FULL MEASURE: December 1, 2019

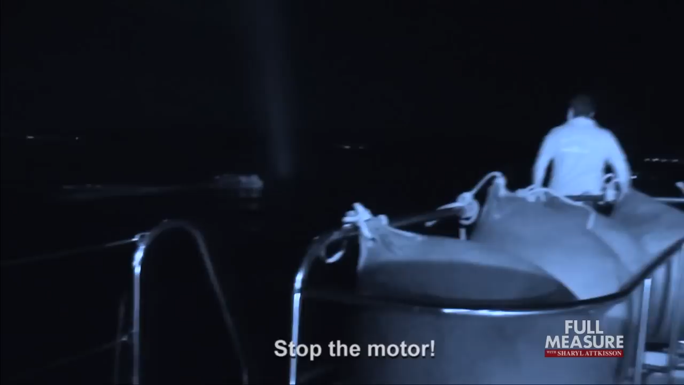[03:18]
And sure enough, around three in the morning, we spot a raft. Welcome to Europe.
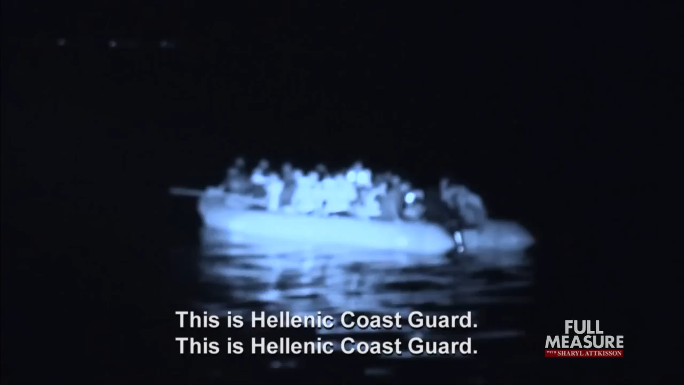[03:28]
This is Hirenikos' car. This is Hirenikos' car. For your safety, stop your engine.
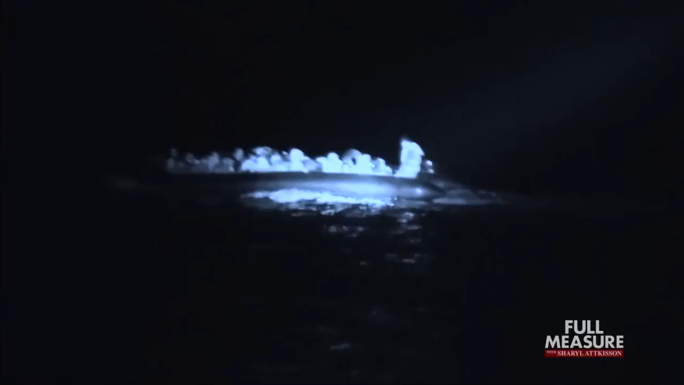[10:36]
This is Europe. We are here to save you. Stop the motor.